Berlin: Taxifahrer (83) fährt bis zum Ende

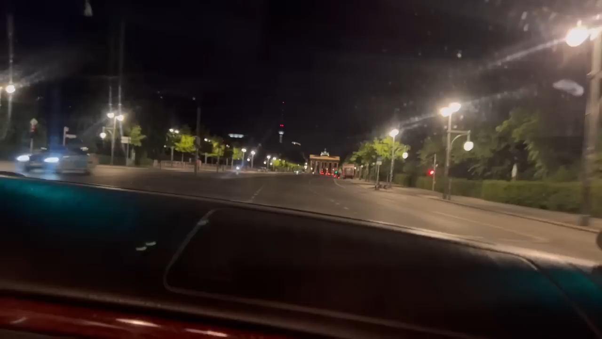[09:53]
Man sieht es kaum, weil es ist nicht mehr richtig beleuchtet. Wir wissen ja, dass Berlin Denkmäler jetzt nicht mehr so toll ausleuchten will. Beziehungsweise nachts sogar... Gehen die Lichter aus. Gehen die Lichter aus in Berlin. Nachts gehen die Lichter aus in Berlin. Finden Sie das gut? Nein. Ich meine, wo leben wir denn überhaupt? Haben Sie Angst davor, dass irgendwann der Strom ganz ausfällt? Nein.